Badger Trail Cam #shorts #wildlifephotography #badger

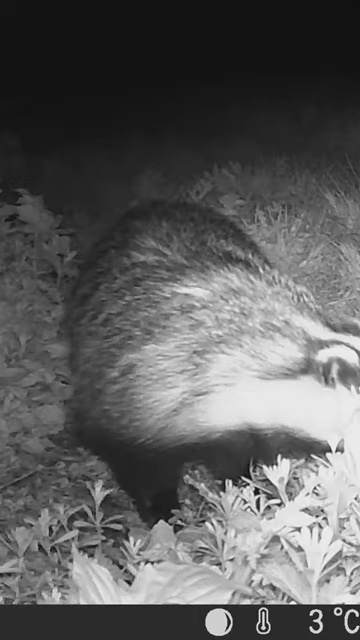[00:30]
Awesome. And then just wanders off out of sight. The next clip just has a good sniff at the side of the camera there.
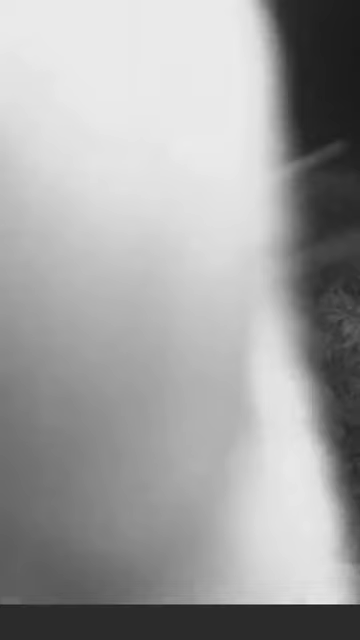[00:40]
And I cut it off too early because it does move the camera around, knocks it out. And then the last clip is over an hour later.
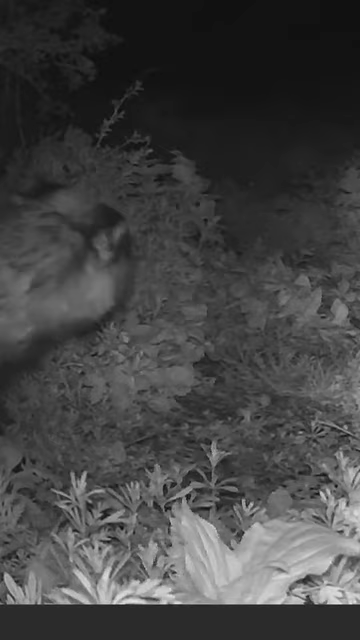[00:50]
And it's either that same badger coming back or it's a badger that's just been for a poo. If I can't see me there is a many movies. And I will have a few movies. I will be there now.